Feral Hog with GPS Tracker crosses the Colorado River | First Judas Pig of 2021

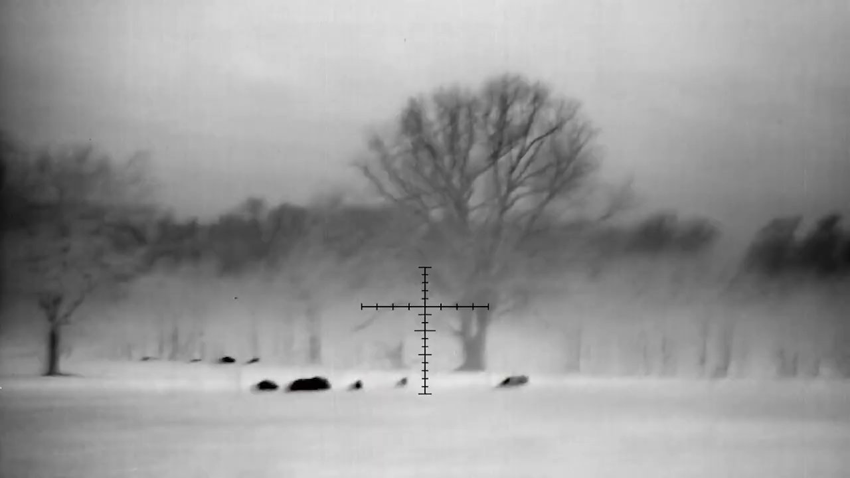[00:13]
We had quite a few hogs come in, actually right around Christmas.
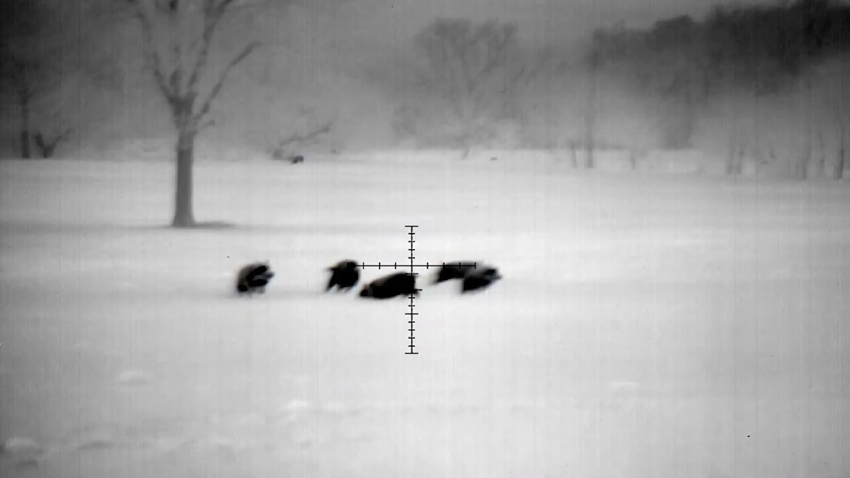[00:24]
I didn't think we had that many hogs, but we put some corn down, put some molasses down.
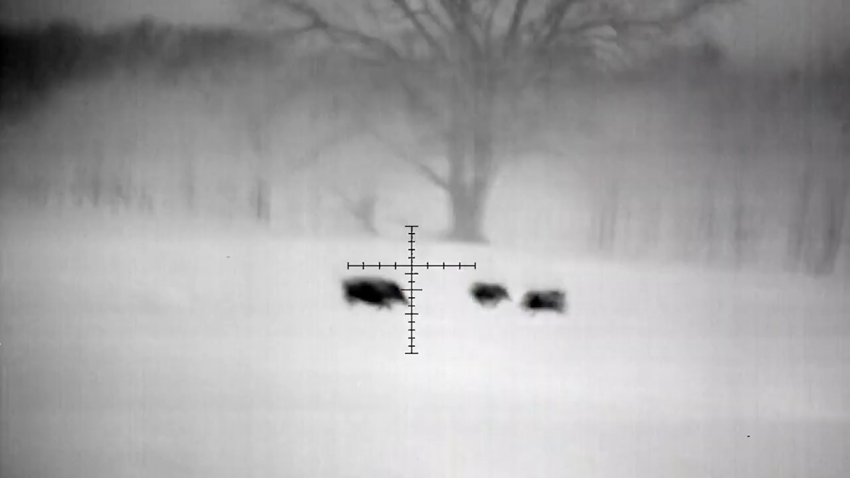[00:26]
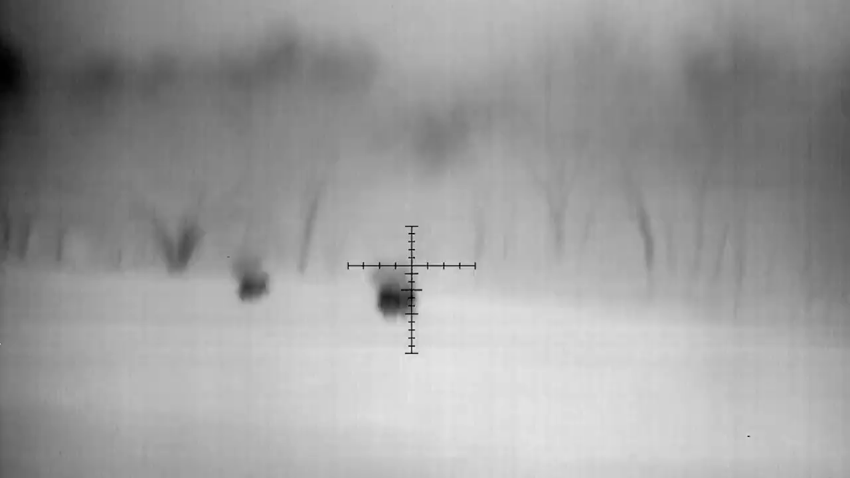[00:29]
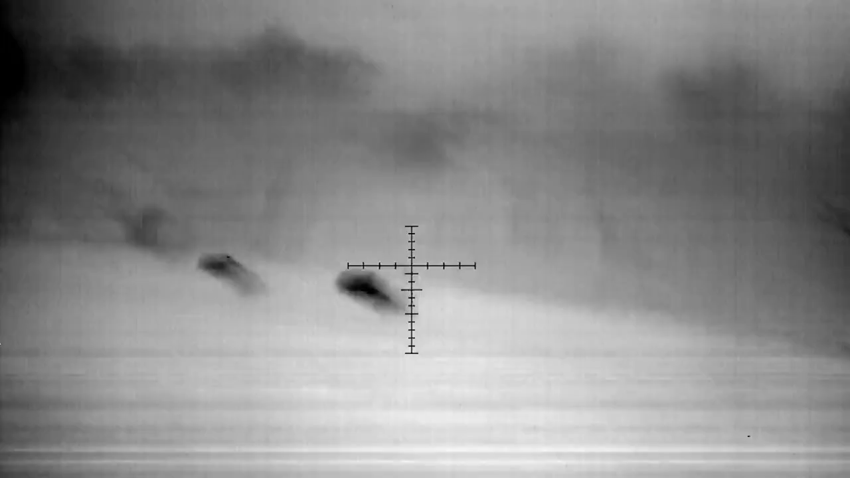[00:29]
And that same night we saw just 10 hogs on top of the corn and then about 20 hogs probably along the fence line.
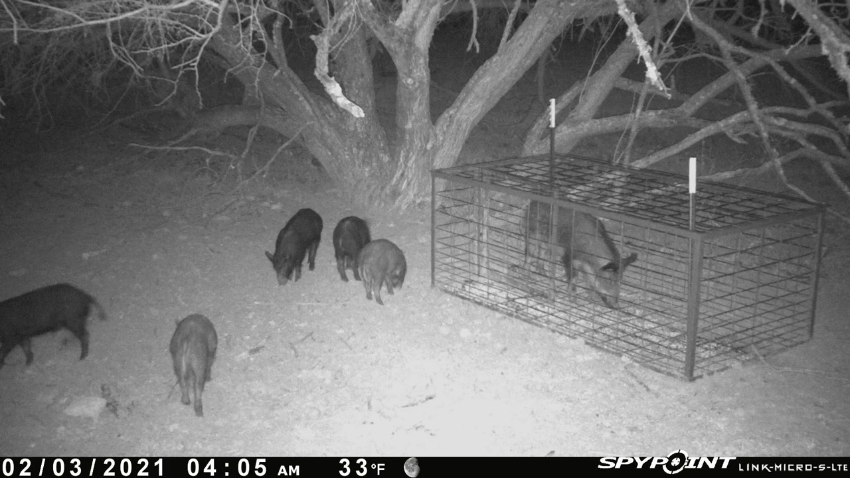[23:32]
But she didn't trigger that little trigger mechanism. Didn't push that lever with her snout so that the trap don't ever shut. And she went back out, which is not a big deal.